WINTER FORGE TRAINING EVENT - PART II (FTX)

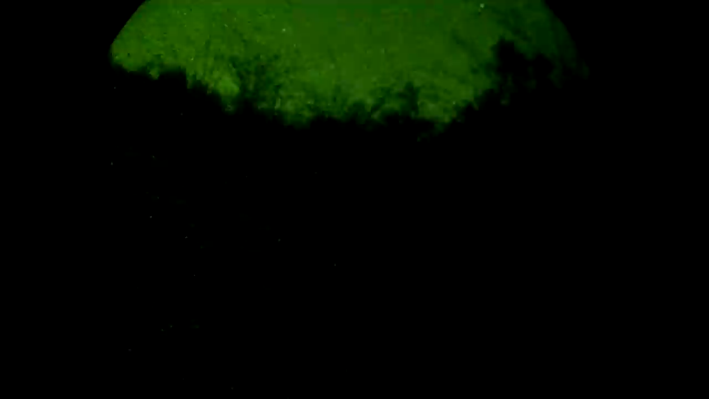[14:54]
Spartan elements, be advised, we have one male, one male directly 40 meters in front of us.
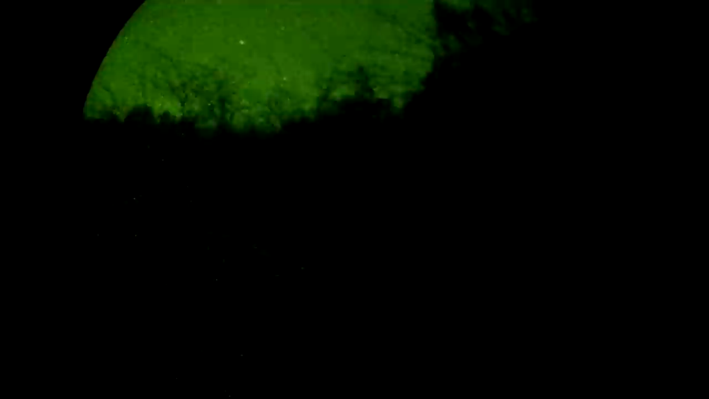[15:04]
Alright, you guys ready? We got one guy, we're moving on him.
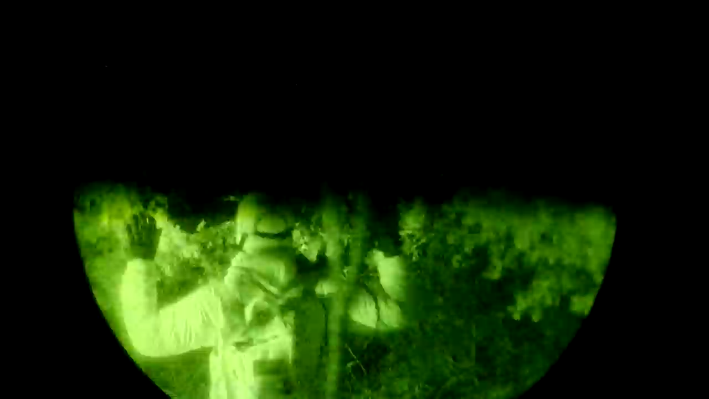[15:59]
One detained. Duck, get him. All right.
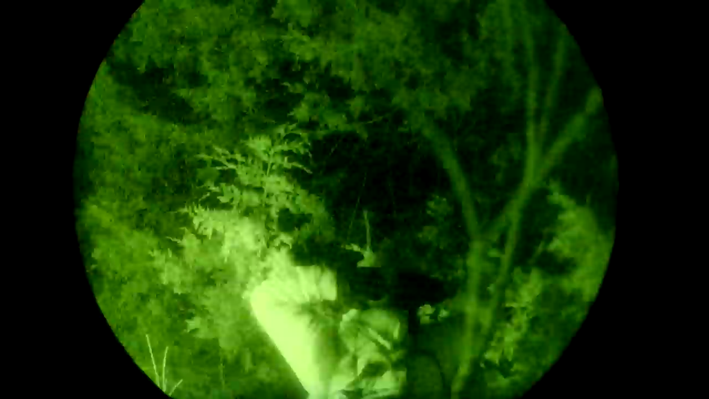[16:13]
We're taking him in custody. Security setting up. Duck.
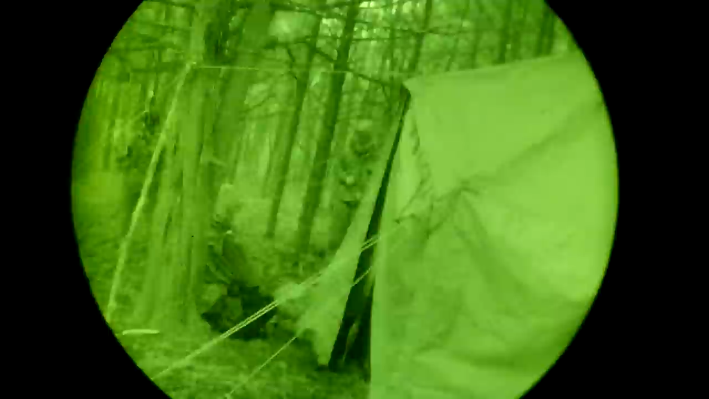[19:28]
After a few hours of shut-eye, hot wets, and guard rotations, the whole patrol was stood up in preparation to move out early.